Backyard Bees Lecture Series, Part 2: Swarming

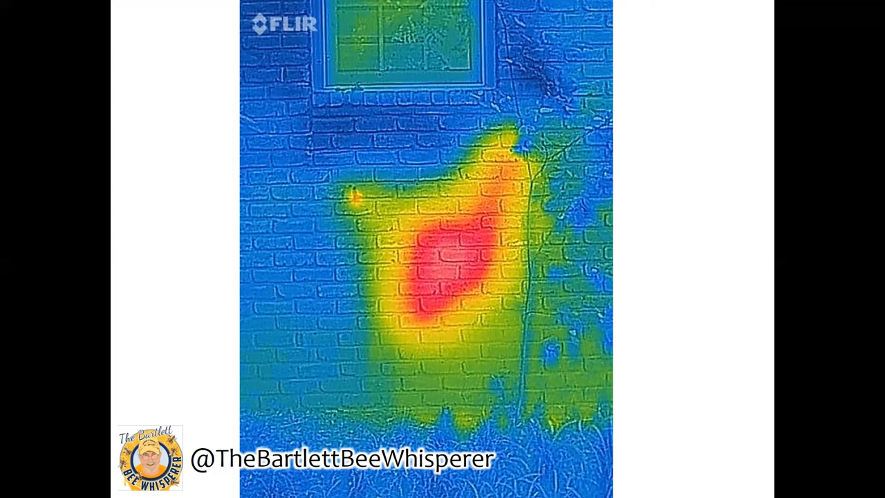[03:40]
He took a picture with an infrared camera and so you can see the main body of the hive which is to the right of where that little tiny entrance is. Unfortunately in a case like this the best thing to do is to take the wall apart and that's what the Bartlett Bee Whisperer did.